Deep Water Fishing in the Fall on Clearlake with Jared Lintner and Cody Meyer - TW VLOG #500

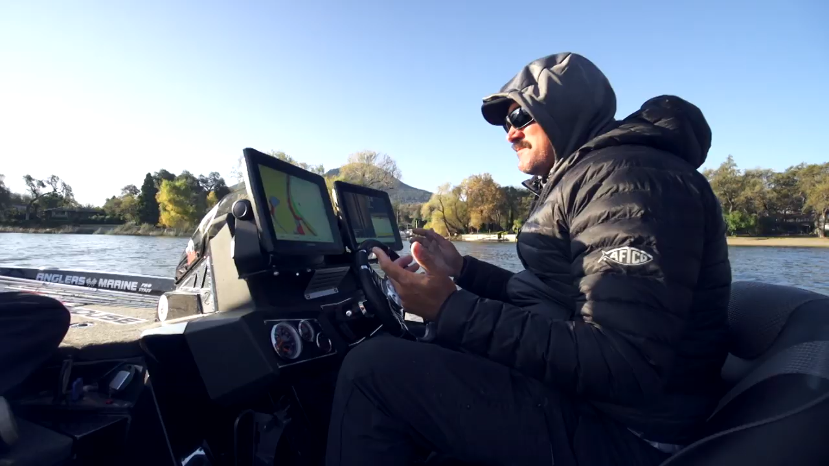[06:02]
it seems like they always get to the same places. So we're kind of fishing spots kind of fast, you know, using the new Garmin Ultras to side scan,
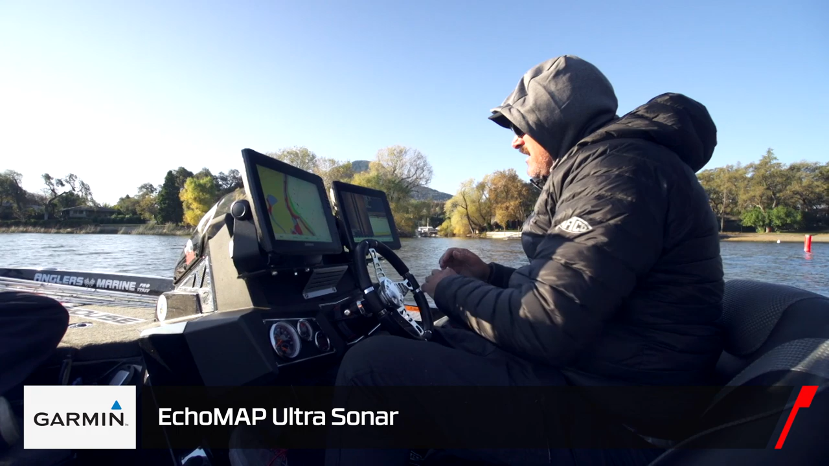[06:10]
down scan, or down view, and see if there's a fish, bait, you know, things like that. And we found some fish, but if they're not biting, we're out of there. I mean, we're kind of like somewhere, there's a big school of them.
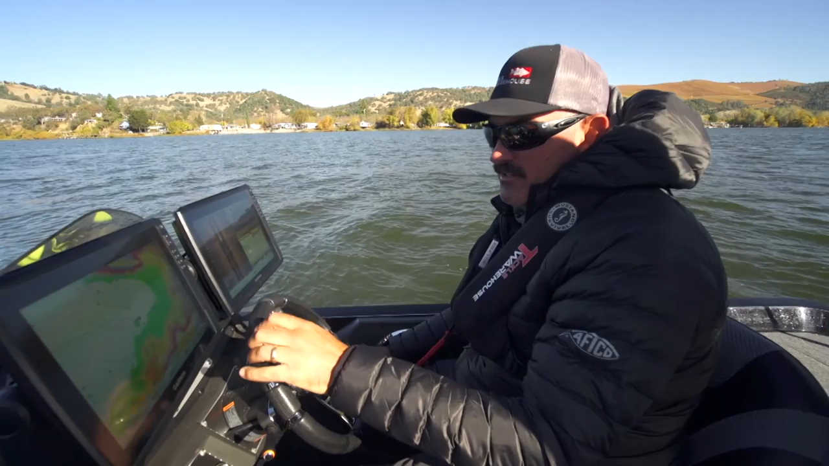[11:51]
You see, we're looking for like rock piles and stuff like that.
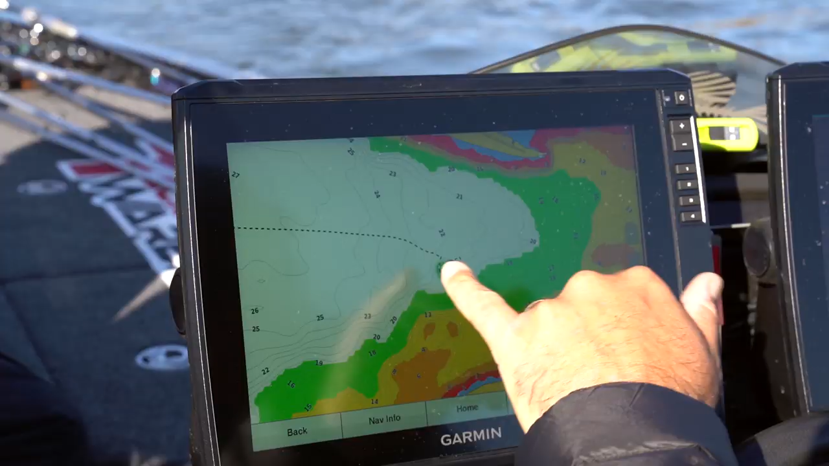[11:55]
So, you know, the mapping on these Garmins is phenomenal. So it really shows you what we're looking for. And then we'll pull up, side scan.
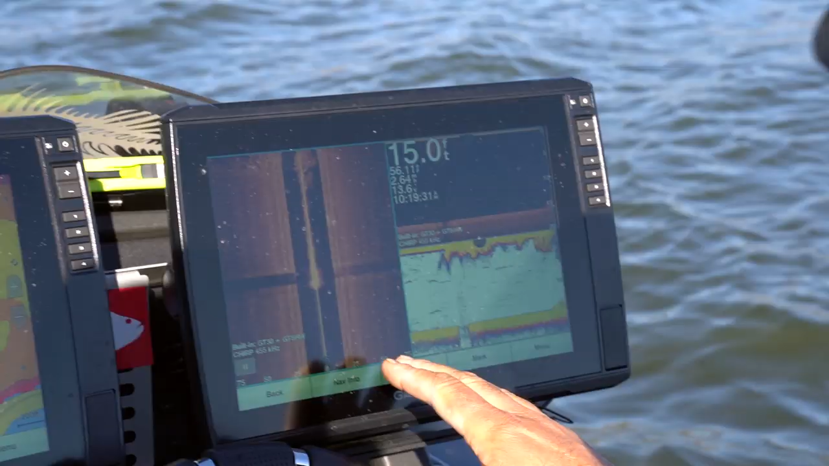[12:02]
I got the down view working and you can see what we're after here.
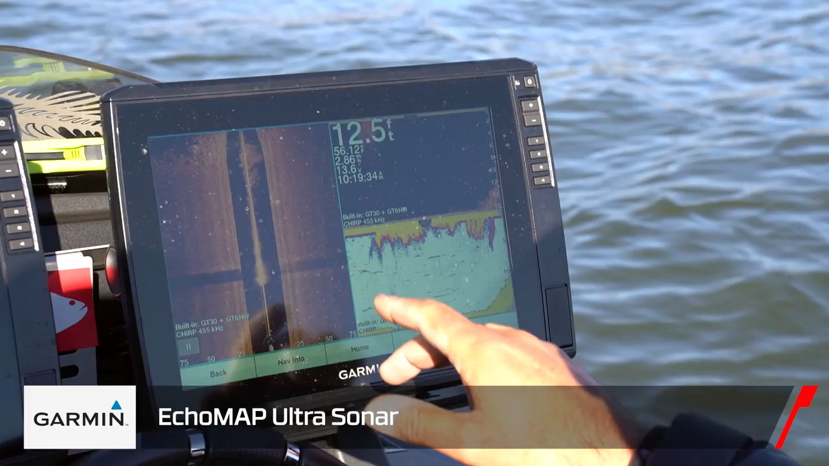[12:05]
On screen: depth 12.5 ft
The only thing we're missing here is bait and I haven't seen any fish here, so that's a problem.
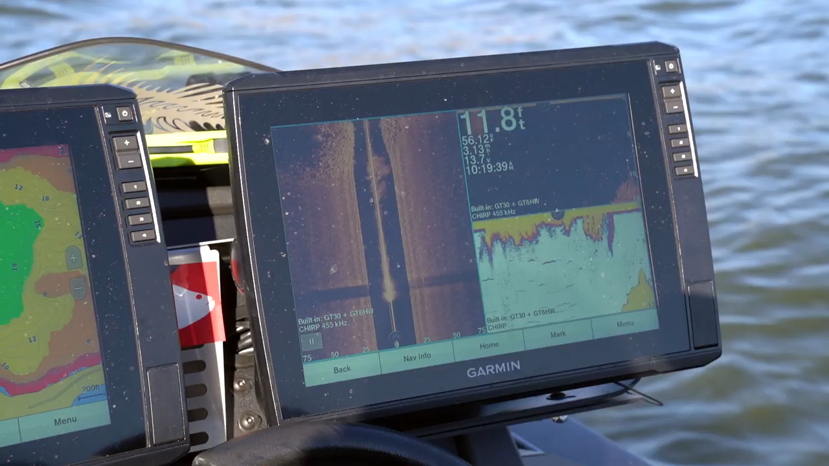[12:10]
On screen: depth 11.8 ft, water 56.12°F
But you can see these rocks, there's a peak right there. I mean, there's just no bait really. Yeah. I mean, there's nothing. So all these rocks, there's rocks out here to my right. Obviously there's the peak right over here.
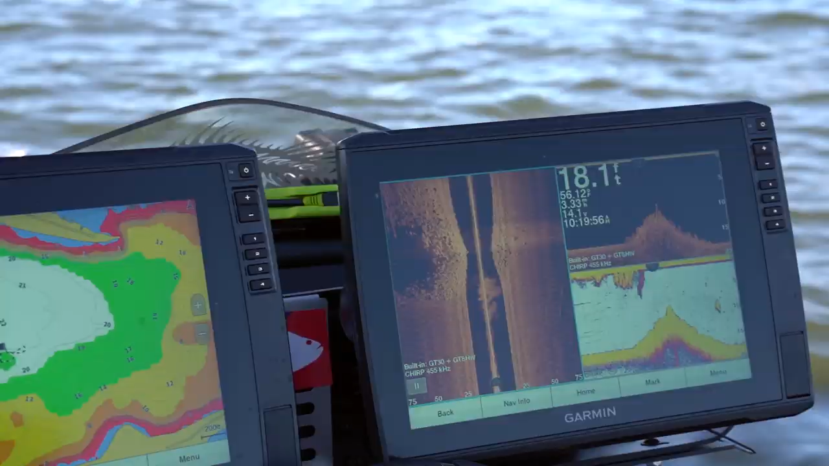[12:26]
You see, usually if there was bait or fish, you know, you see little white dots on the side view,
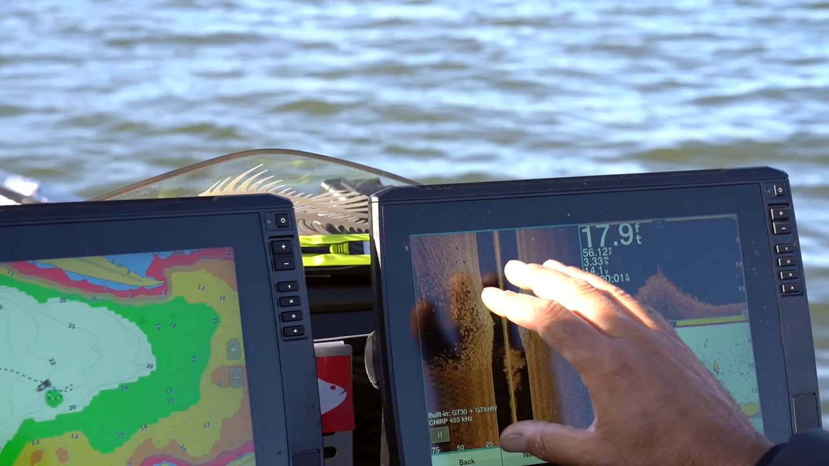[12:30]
On screen: depth 17.9 ft
side scan, and you know, I mean bait, fish, stuff like that, and there's absolutely nothing here. So it's like, why even bother fishing?